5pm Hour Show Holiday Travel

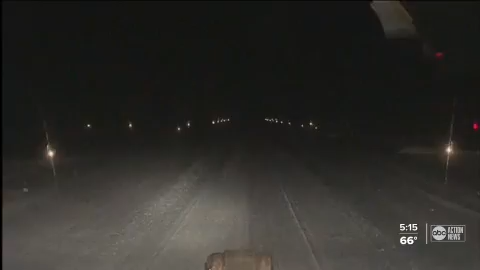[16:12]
That light actually allowed the rescue plane to touch down and pick up that little one.